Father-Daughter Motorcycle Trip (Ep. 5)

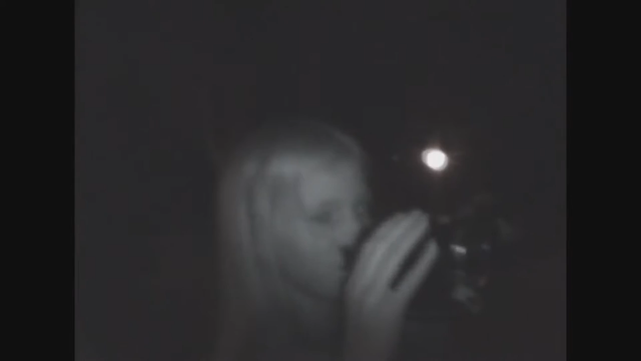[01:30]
It's frightening out here. And we're picking up. We're picking up some